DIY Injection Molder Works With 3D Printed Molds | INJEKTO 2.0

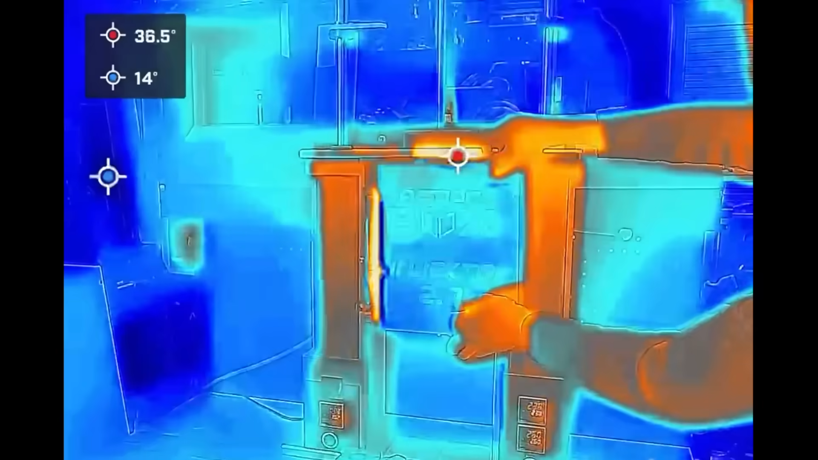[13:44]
The frame of the machine can also get hot to the touch over time so it must be monitored and ventilated properly.